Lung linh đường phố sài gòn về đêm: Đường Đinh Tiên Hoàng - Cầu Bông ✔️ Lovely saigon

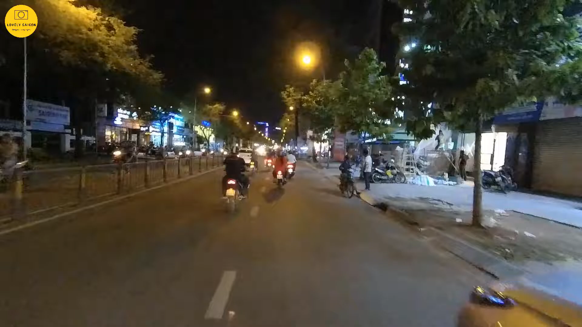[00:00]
Hello, lớp Ly Sài Gòn xin chào anh chị và các bạn nha. Lớp Ly bây giờ đang đi trên đường Đinh Tiên Hoàng anh chị. Đường Đinh Tiên Hoàng nha. Thì khi xưa có tên là đường Lê Văn Duyệt. Lê Văn Duyệt này là bên Gia Định nha anh chị. Còn một đường Lê Văn Duyệt ở bên quận 3 là Cách Mạng Tháng 8 đó, ngày nay đó.
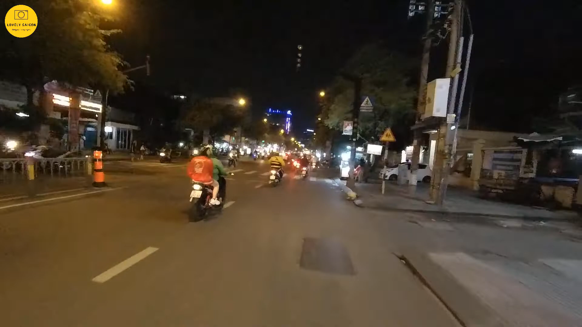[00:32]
Còn đây là khu vực Lê Văn Duyệt, Đinh Tiên Hoàng. Bây giờ thì nó thuộc quận Bình Thạnh anh chị ạ.
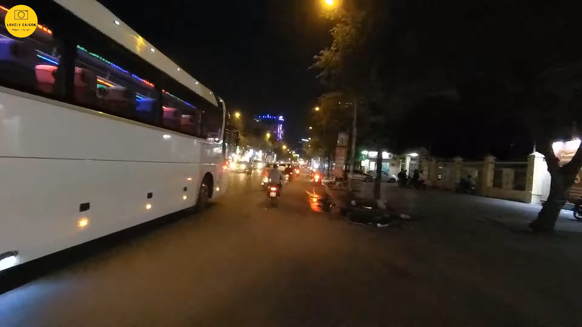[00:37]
Đó, và nơi mà có cái khu vực Lăng Ông, chợ Bà Triệu đó.
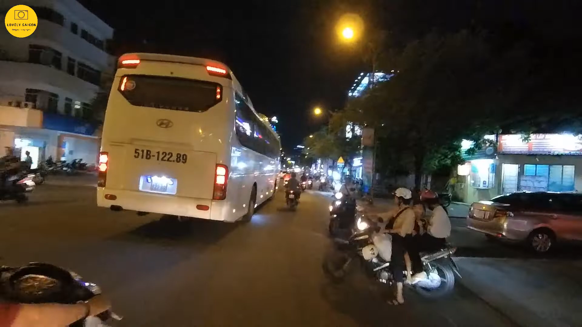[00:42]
Thì bây giờ lớp Ly đang đi cái hướng này lên cầu Bông. Và đang đi tham quan Sài Gòn mình vào buổi tối.
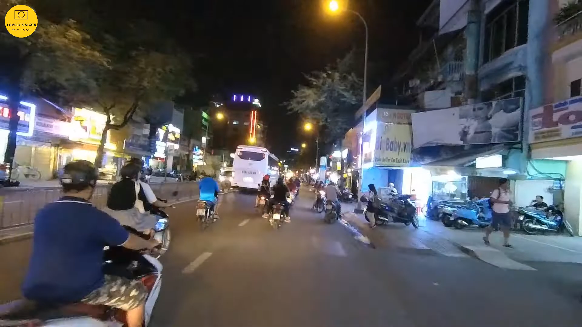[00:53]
Gửi cái video cho anh chị cuộc sống Sài Gòn, người dân Sài Gòn vào buổi tối có nhiều địa, có nhiều cái thú vị lắm anh chị, và rất là nhộn nhịp. Thì Sài Gòn mình khác với lại những cái tỉnh khác, đa số là người ta sống về đêm đó. Và đây là con đường Lê Văn Duyệt khi xưa đây anh chị, Đinh Tiên Hoàng ngày nay thuộc Gia Định nha.
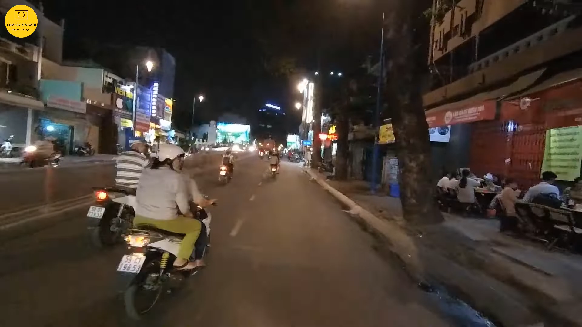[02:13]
Và Sài Gòn mình mùa này cũng bắt đầu vô mùa mưa, chiều tối rồi cũng hay mưa lắm. Hôm nay thì có khá hơn, thời tiết mát mẻ, không có mưa. Đây là khu vực cầu Bông anh chị.
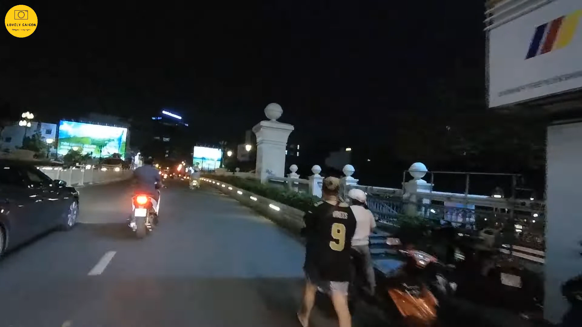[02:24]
Đó, chúng ta nhìn qua bên mé tay phải thì là xóm Vạn Trài khi xưa, khu vực Tân Định đó.
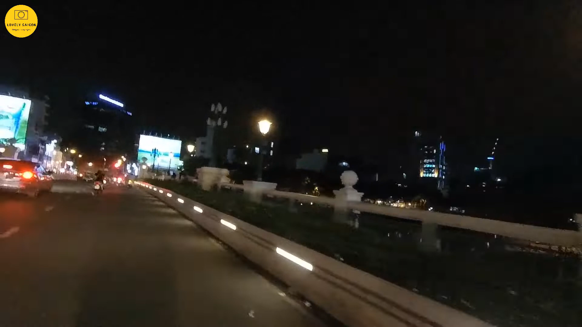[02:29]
Và đây là kênh Như Lộc Thị Nghè ngày nay anh chị.
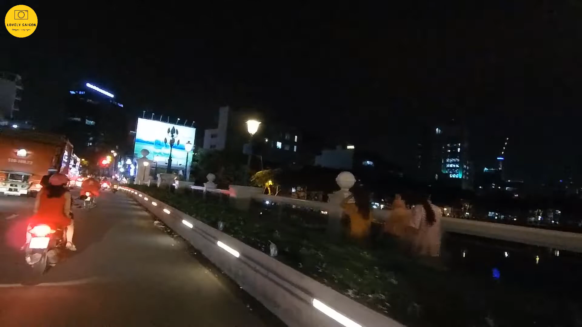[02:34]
Tối thì có lẽ là cái video nó hơi khó xem chút xíu,
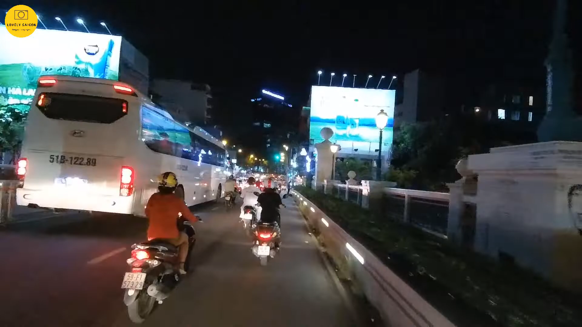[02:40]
anh chị có thể thông cảm cho lớp Ly nha. Và ngay chỗ cái góc này thì chúng ta thấy là bên tay trái lớp Ly có tiệm may Thanh Châu, rất là nổi tiếng lâu đời rồi. Bên phải thì có cái tiệm vịt quay Huỳnh Ký đây anh chị. Và hướng này chúng ta sẽ quẹo vào Tân Định, đường Trần Quang Khải đây, vào rạp Văn Hoa đó, rồi trường Văn Hiến khi xưa đó. Và chúng ta đang đi qua cái hướng này là sẽ có rạp Casino Đa Cao đây.
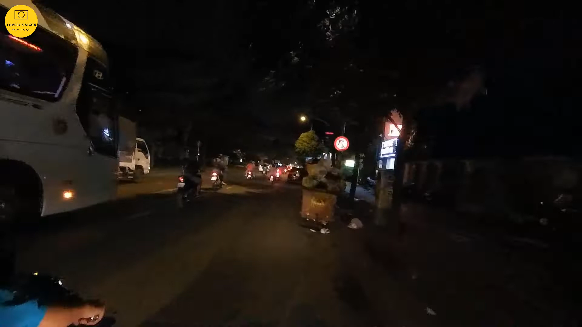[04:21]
nhìn ngắm đường phố. Nếu mà nói về Sài Gòn mình thì lớp Ly rất là thích ban đêm. Nó nhộn nhịp theo một cái cách riêng của nó anh chị. Không có quá là nóng lực rồi khói bụi như ban ngày. Đó, chúng ta vẫn có một cái khoảng thời gian vào buổi tối rất là bình yên. Bên mé tay trái của lớp Ly là công viên Lê Văn Tám đây anh chị.
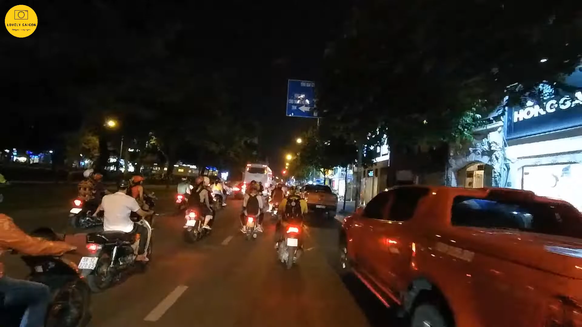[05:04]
Quẹo bên tay phải thì chúng ta sẽ đi về phía Tân Định, chợ Tân Định, lên cầu Kiệu. Còn quẹo bên tay trái chúng ta sẽ đi xuống khu vực công trường Mê Linh, bến Bạch Đằng ha. Đó, khu vực này, ngay cái vị trí này thì ban ngày thường hay kẹt xe. Đó anh chị, Sài Gòn mình về đêm rất là thú vị và đẹp ha.
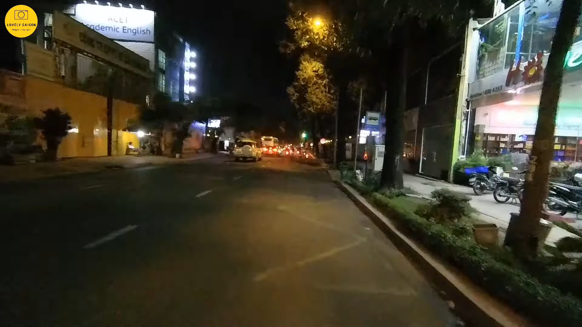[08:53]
Con đường này có rất là nhiều cây, con đường Hiền Vương đó, và Lovely đang đi cái lộ trình từ Bình Thạnh đi qua quận Nhất,
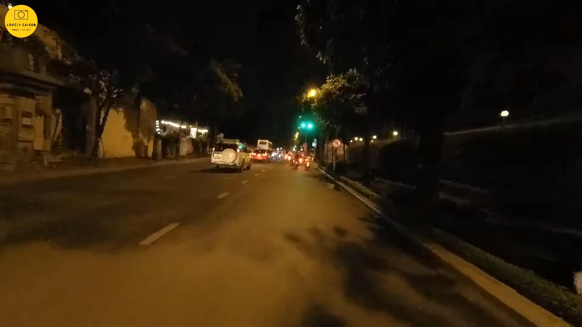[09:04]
trên con đường Hiền Vương nha anh chị. Lovely đang chạy qua ngã tư con đường Trương Định, xưa kia thì nó là đường Trương Công Định và Đoàn Thị Điểm đó anh chị.
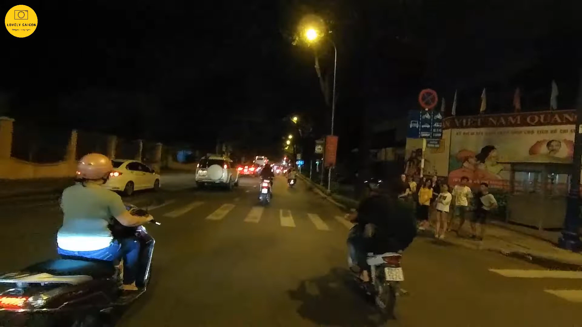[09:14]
Ngày nay thì nó nối liền với nhau gọi là đường Trương Định.
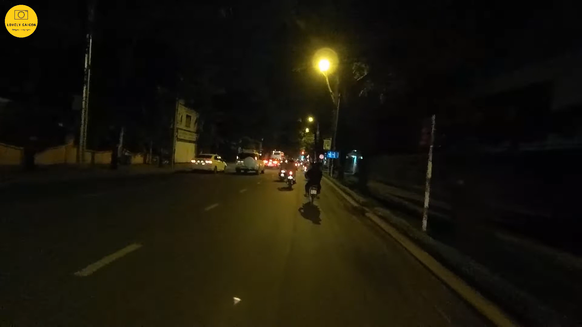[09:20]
Phía trước thì chúng ta sẽ quẹo trái qua con đường vào huyện Thanh Quan nha. Con đường có rất là nhiều lá me, buổi tối thì cũng có khá là nhiều cái quán ăn uống trên con đường vào huyện Thanh Quan, nhưng mà ở đó thì giá cả đồ nó cũng khá là mắc, nó không được bình dân. Đó, những nơi nào mà bình dân thì anh chị sẽ thấy nó đông đúc hơn,